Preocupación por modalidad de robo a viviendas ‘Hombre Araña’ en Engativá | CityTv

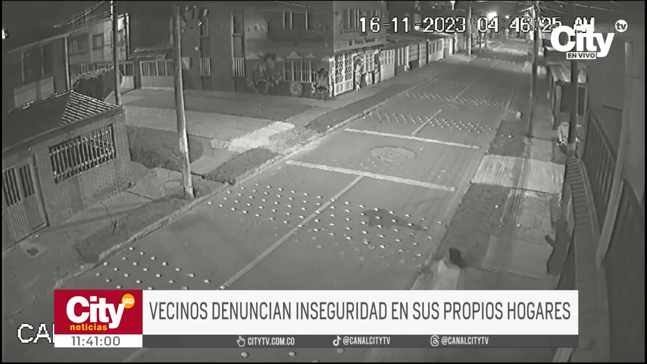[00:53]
Pero llegan y regresan las casas, se meten en las noches cuando la casa está sola, cuando la gente está durmiendo. Incluso también la comunidad registró como los presuntos ladrones merodean sus casas días antes para tener más clara la forma de ingreso para robar. A las 10 de la noche o antes, desde las 9 ya tú sales por acá, ya no hay nadie.